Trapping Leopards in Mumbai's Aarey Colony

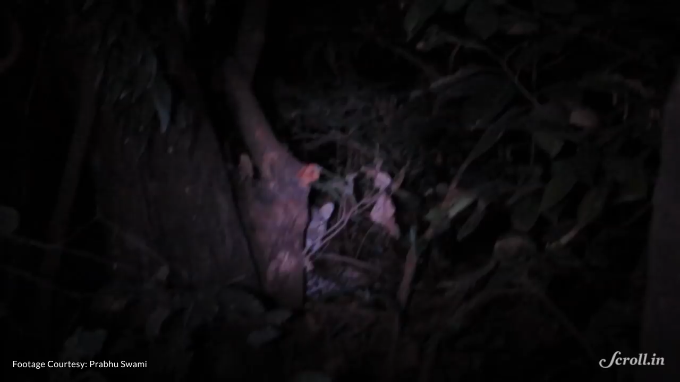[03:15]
The first task of the trappers was to identify the leopard.
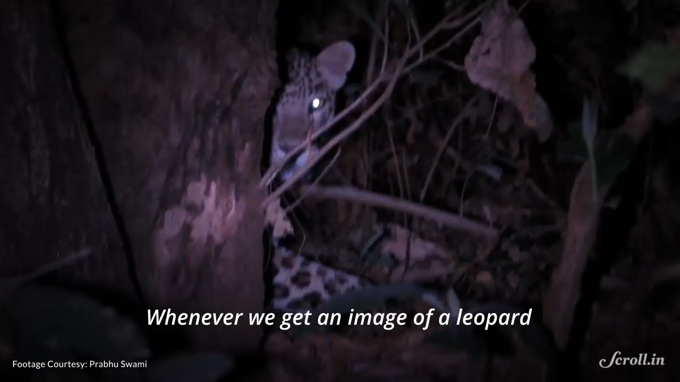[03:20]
Whenever we get an image of leopard so you can see there are spots on leopard which are called as rosette and every rosette pattern of each and every individual leopard is different.
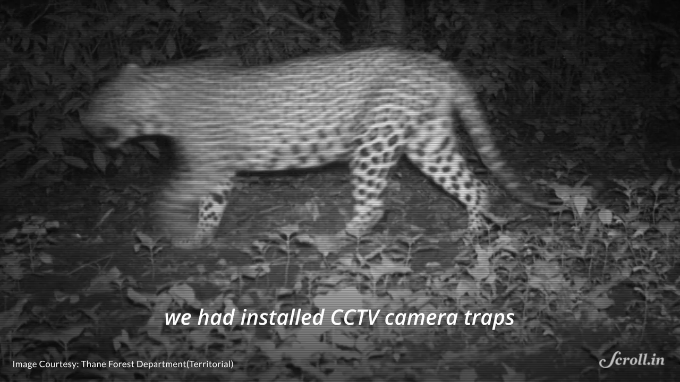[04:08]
camera trap because we wanted to monitor which animal is going near the cage and we didn't want the innocent animal to go.